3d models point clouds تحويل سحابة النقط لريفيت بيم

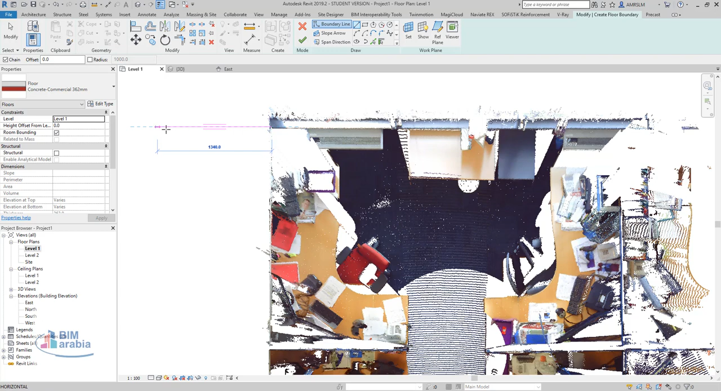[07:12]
من هنا طبعا لما زبط نرسم الفلور
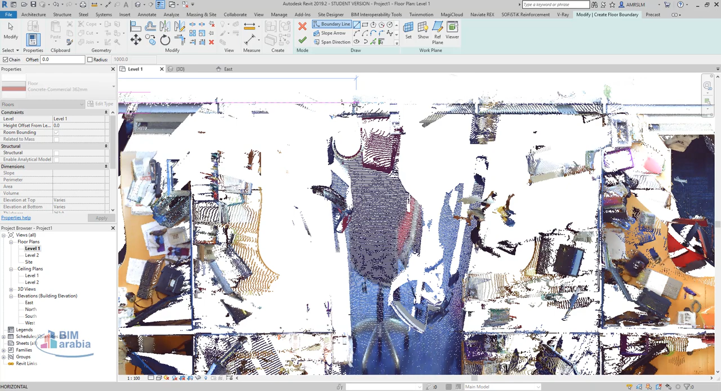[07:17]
هتقدر تظهر معك الحواية بالزبط هتقدر تاخد الحواية بتاعتك زي ما نتعيس مثلا من هنا الهنا
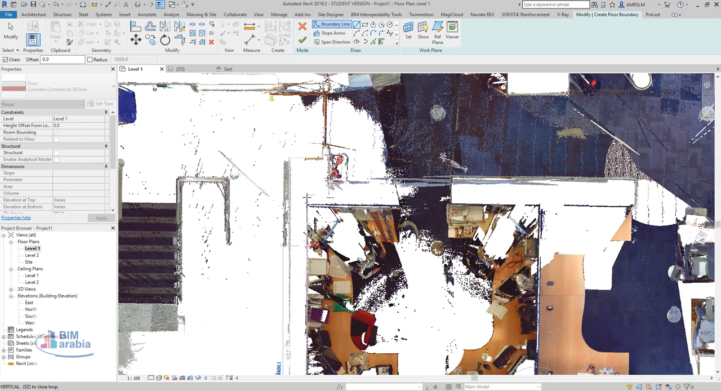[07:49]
ممكن انت شاءت مثلا الحتة دي تقسم على 2 فلور مفيش مشكلة
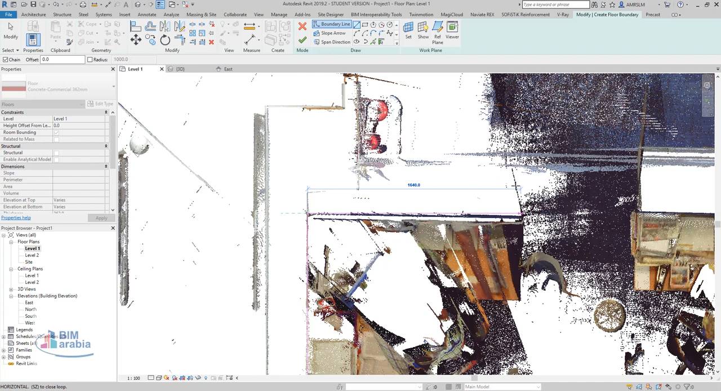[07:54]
هنخش ثاني ونبدأ نزبط لو فيه اي مشكلة
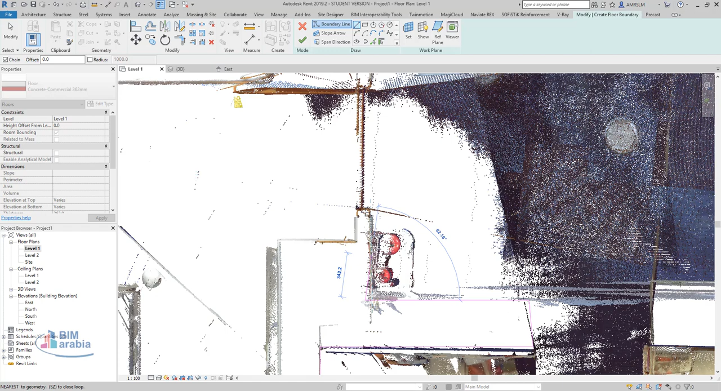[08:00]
هنعدلها ممكن تعتبر دي فلور ودي فلور ثاني
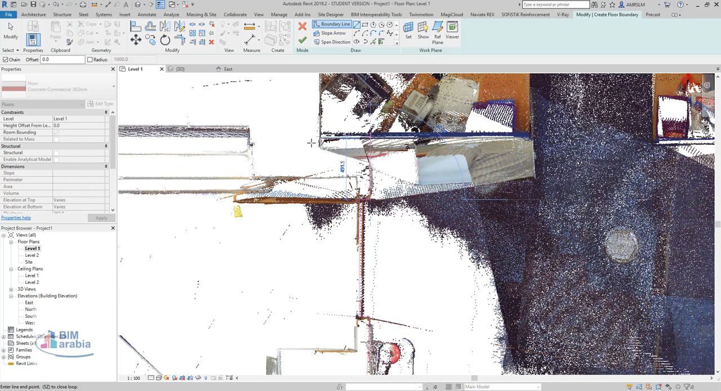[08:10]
دي غرفة ماتيريال ودي غرفة ماتيريال ولما هتشوع في السري دي هتبام معك الصورة أوضح ولما هتشوع في دي
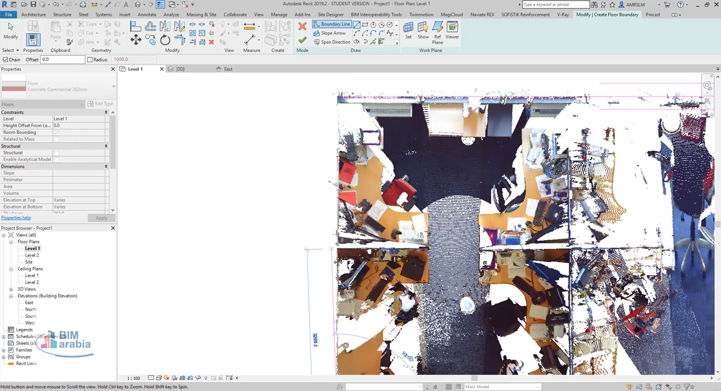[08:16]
كل حاجات دي هتخليك تطلع بموديل
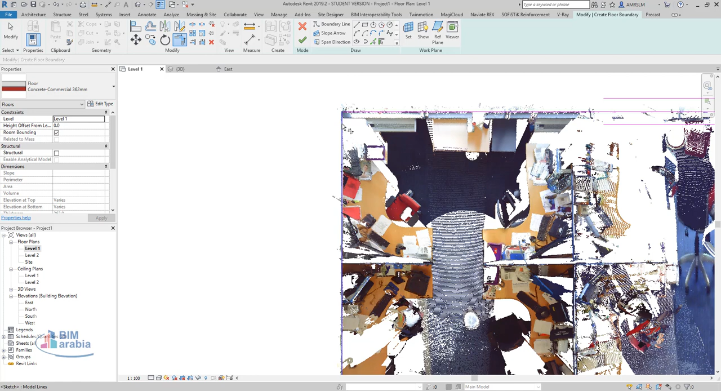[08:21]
مظبوط درستار عليه ندع على لفل 1 طيب هو كان 265 ماشي طيب طيب احنا جانا هنا وانا احنا عايزين
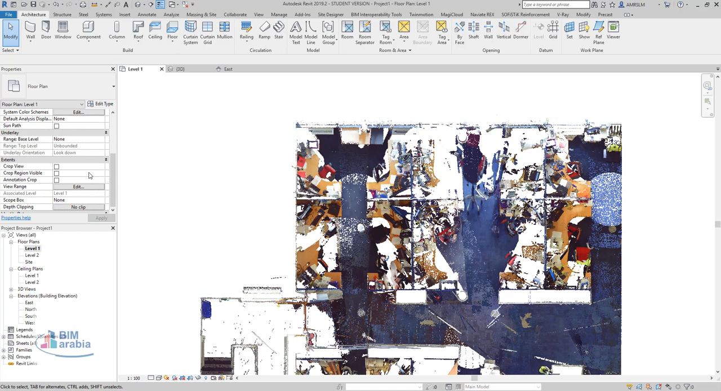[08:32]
نرعب في البيو رينج البيو رينج هنا من كان من 0 إلى 1200 طيب اتخليها مثلا لحد 1200 ويقول له البوتون بتاعها مثلا من 400
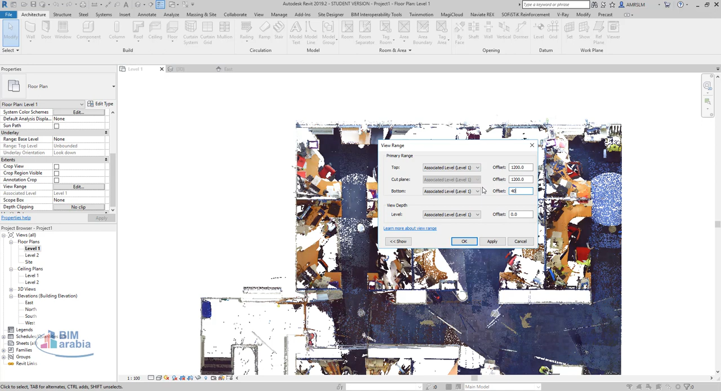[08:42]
على سبيل مثال تمام؟
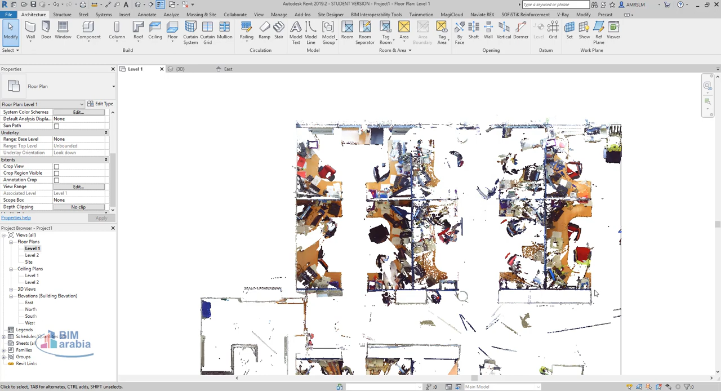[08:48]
بدأ الحاجات اللي هي تحت وفوق تختفي ويبدأ يظهر معي الحوايت قدر أعرف ان دي حوايت
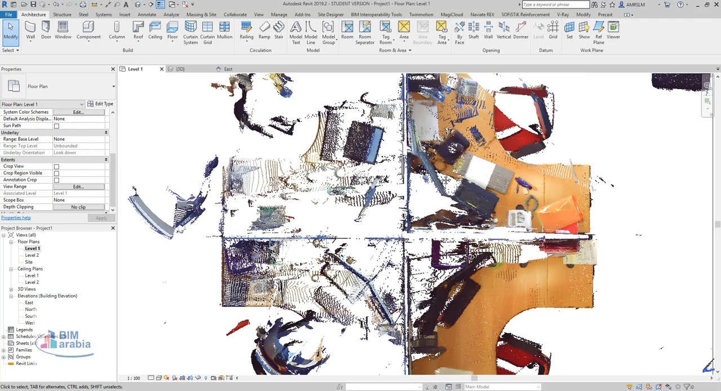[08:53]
وقدر أحاول أخمن السمك بتاعها تمام؟ وممكن تعملها في السري دي خلينا بقى نقول له مثلا وول وتشوف الول قد ايه ونقول له مثلا
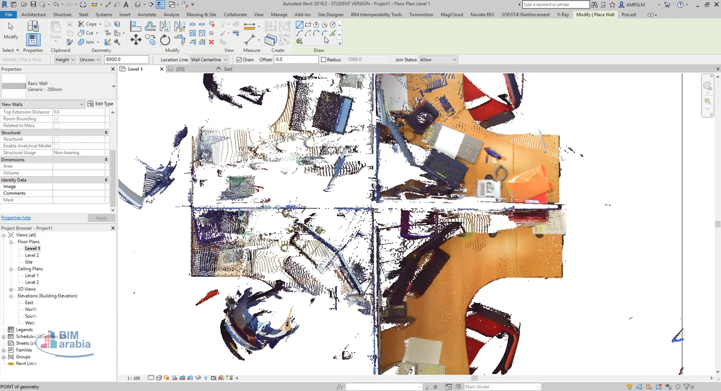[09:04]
من هنا كده لا حوايت كبيرة دي شكلها مش حوايت دي هتلاقيها حاجة مثلا حاجة زي كده تمام؟
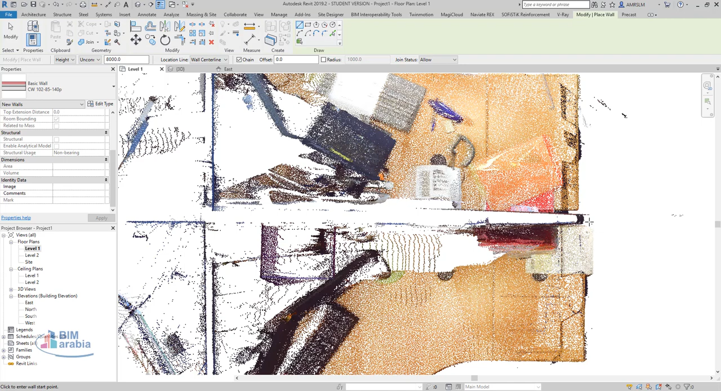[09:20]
طبعا بنستعين بالصور على اساس ان نتخيل شكل حاجة برضو كبيرة
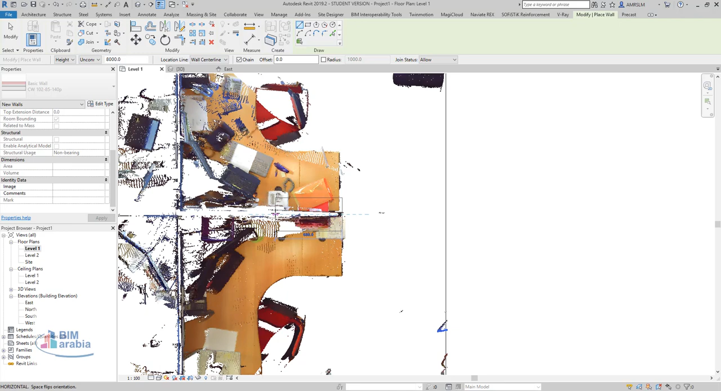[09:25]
ممكن يكون فيه مشكلة في المعيس خلينا نشوف كده في السري دي
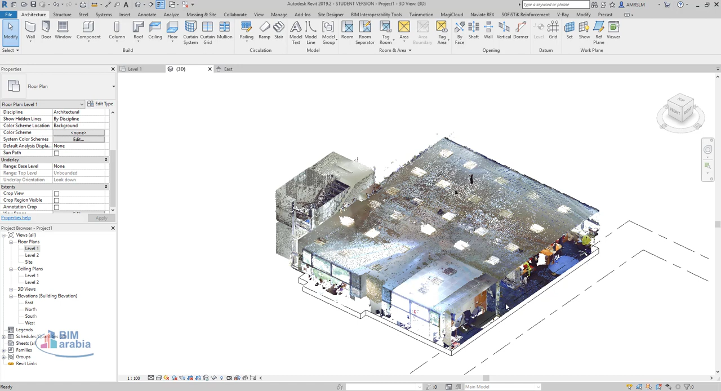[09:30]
تقدر تقول له أنا عايز سيكشن بوكس تقدر تقول له أنا عايز سيكشن بوكس كده
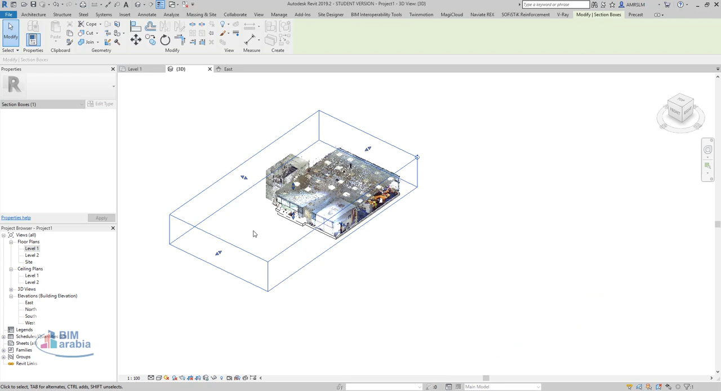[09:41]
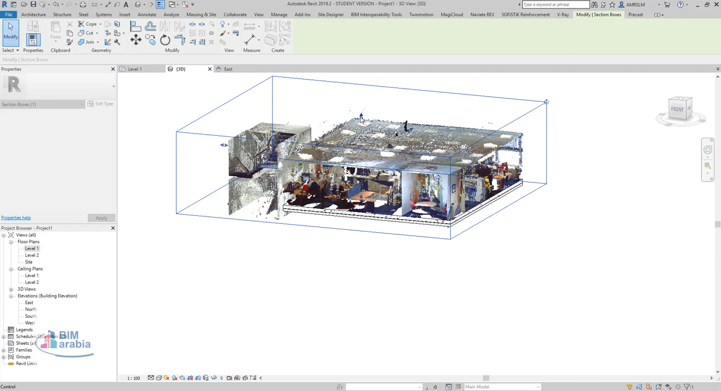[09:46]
فتقدر تتخيل شكل المبنى عامل ازاي تمام؟
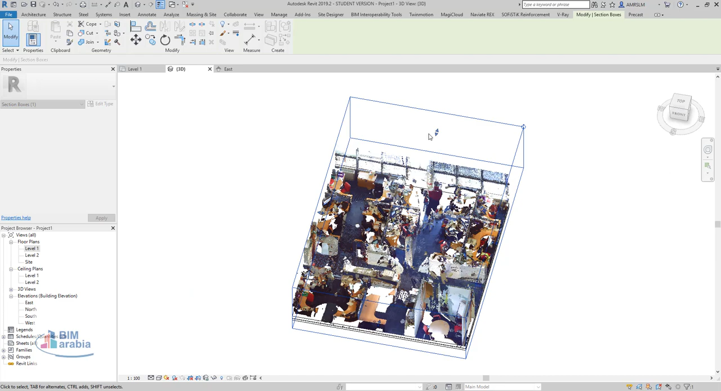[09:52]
ممكن نشوف عنصر يكون معروفة دي بالزبط تمام؟
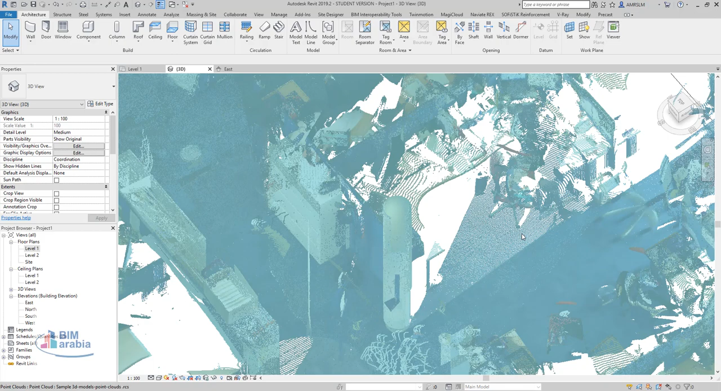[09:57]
اي عنصر هتقول له واحد مثلا اسلي باب مثلا او
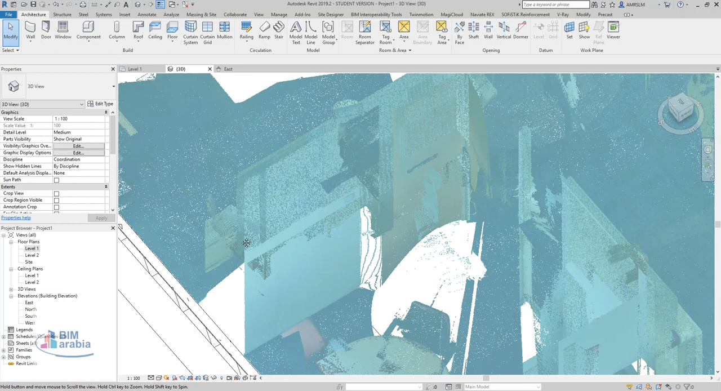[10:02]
ترابيزة هاستعرف قد ايد وبنان عليه تقرر اذا كان الموضب ده ممكن تكبره او هو
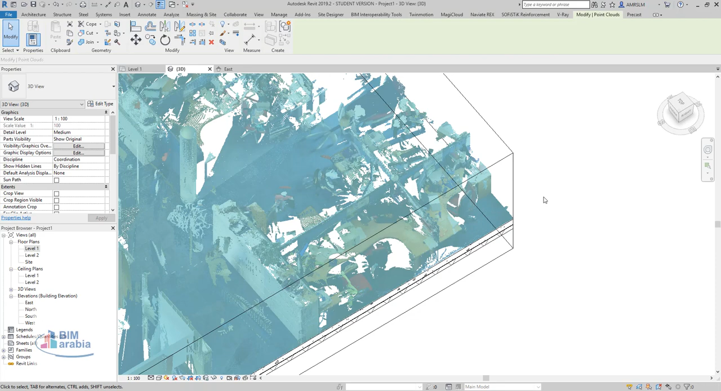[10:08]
نحن هنرسم حائط في قلب البنان او في السري دي يعني
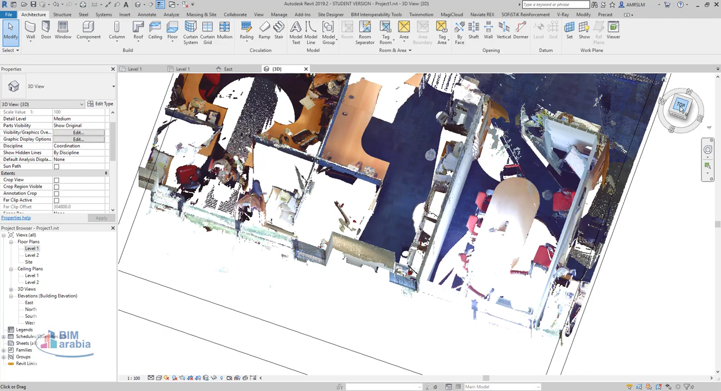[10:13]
ممكن تجيه مثلا فيه السري دي بالشكل دوت عايز ترسم الحطة ديت فبتيجي هنا اقول خلما هيتحدد من لفل كام لفل كام احنا قلنا من لفل وان لفل دو تمام؟
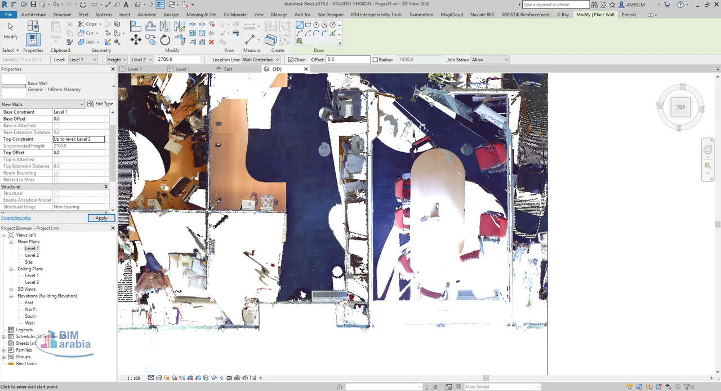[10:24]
هتبدأ تحدد الحطة اللي انت عايزة هسنم تبتاحها ها هتبدأ ترسم الحطة بالشكل دوت